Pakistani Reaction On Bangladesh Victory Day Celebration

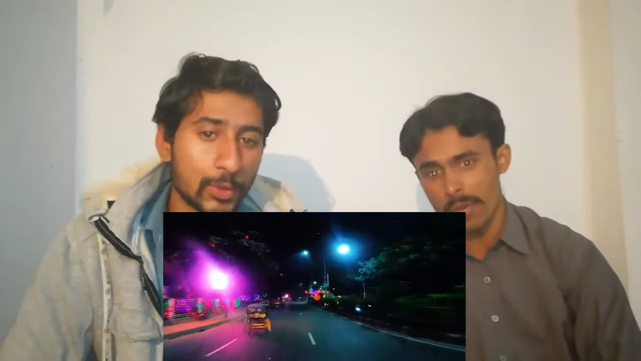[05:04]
صورت نظر آ رہی ہے صرف لائٹنگ کی وجہ سے اچھا یہ ٹوٹلی ڈرائی ویڈیو یہ بیڈیو یہ